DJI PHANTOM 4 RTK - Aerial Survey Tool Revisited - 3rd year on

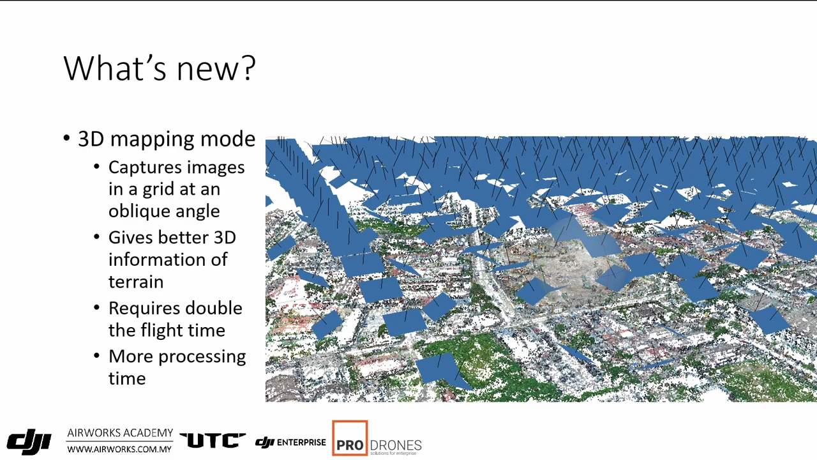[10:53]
So this would double the flight time over a particular area. It would increase the number of pictures, so it would require more processing time. But what you would have is more accurate terrain information. Linear flight mode, like I mentioned, is for mapping for roads, rivers, powerline corridors.